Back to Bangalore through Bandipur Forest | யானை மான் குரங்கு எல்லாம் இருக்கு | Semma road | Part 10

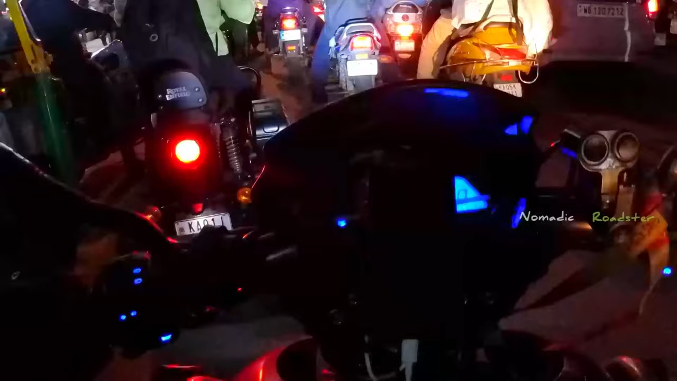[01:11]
ஓ, நான் பெங்களூருக்குள்ளே வந்தாச்சுங்க. ஆனால் டிராஃபிக்கு பாருங்களேன். ஓகேங்க, நான் வந்து ஆல்மோஸ்ட் என்னோட அம்மா ரூம் பக்கம் வந்தாச்சு.